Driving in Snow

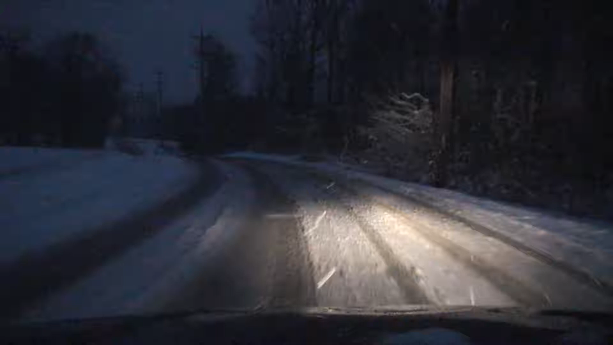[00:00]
Well, here's the ride home on, what was it, January 7th, 2010, the new year, and we had a new storm for the new year. We were predicting to get four to six inches, and we got our six inches, four or five inches, I mean, five or six inches. Here's the last road I turn on before getting to our private drive to go back home, and here's a truck passing me that's got a snow plow on it, but he doesn't plow these county roads.
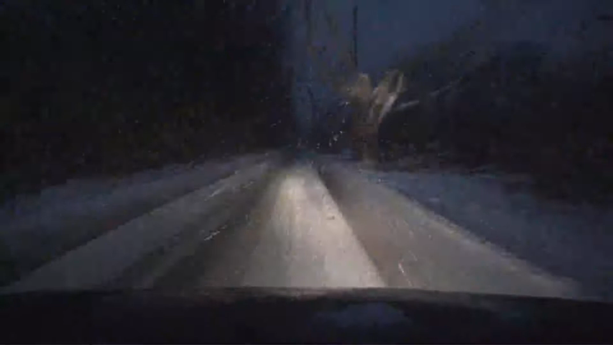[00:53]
So here I just put my high beams on, I didn't realize I didn't have the high beams on, because I'm driving home and holding this camera, you see it's not snowing very much, but the temperature was around, I guess around 11 degrees or something, around, I guess that's around 8 degrees below on the Celsius scale, 11 Fahrenheit, and usually I go about 50 miles an hour on this road, but not today, only about 30,
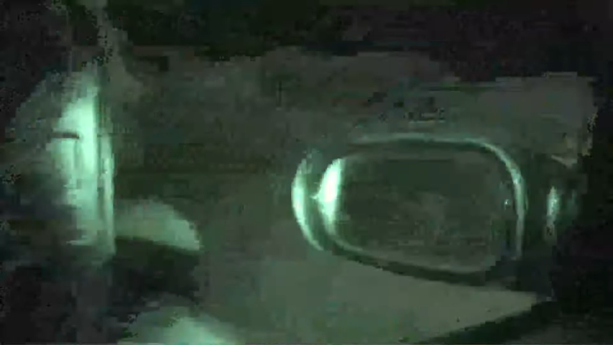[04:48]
So that was one task to do, and I'm trying to get the night vision off,
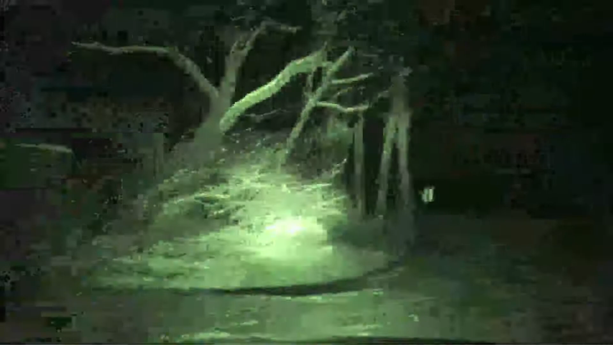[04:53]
but I can't find a button, so I just went ahead and kept going.
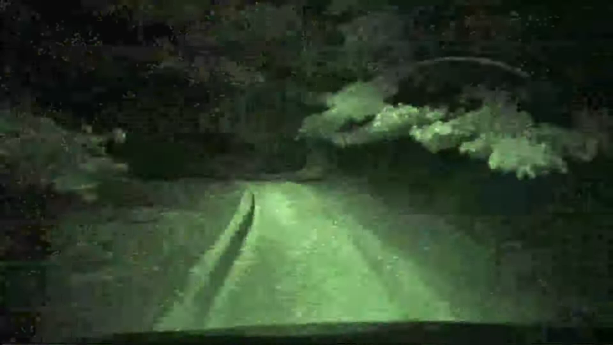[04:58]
Okay, here's our driveway, the house is about 300 feet off the road,
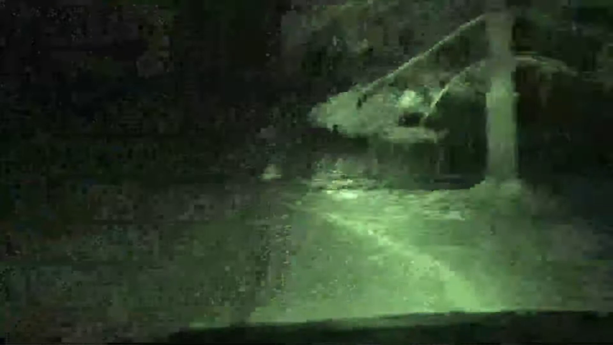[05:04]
and this is a black top driveway now, it used to be gravel,
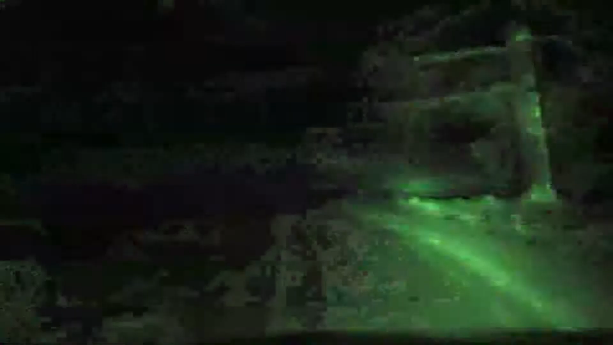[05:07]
but the nice white pine trees are loaded with snow, and we have only the tracks that I made on the way out, that are here, in this snow,